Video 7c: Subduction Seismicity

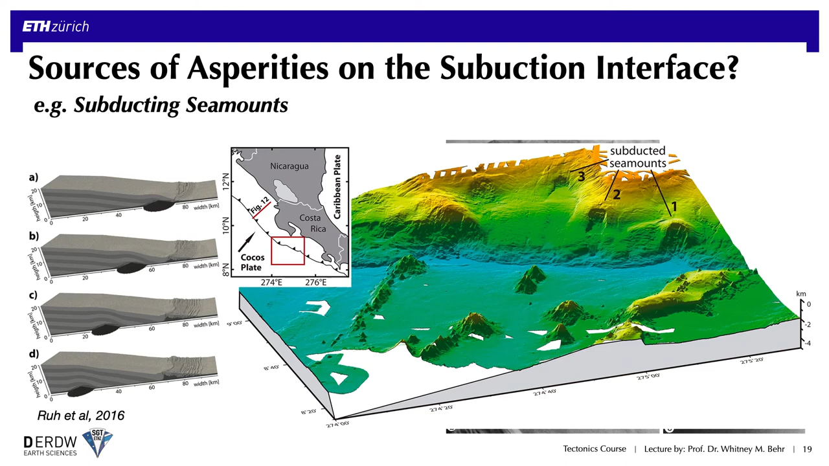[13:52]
the topographic patterns that they create in models are actually not unlike those observed in bathymetric data from active subduction zones like this beautiful example from the Costa Rica subduction zone these three sort of subducting seamounts blasting through the trench here